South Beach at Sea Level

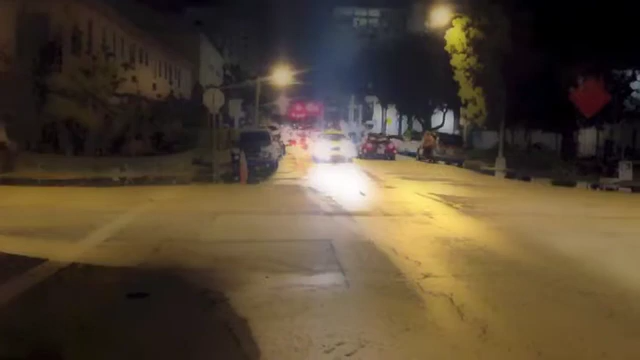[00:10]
There's seawater in the streets. It's a full moon tonight. If you want to drive through salty seawater, be my guest, but I really don't want to take my car through this.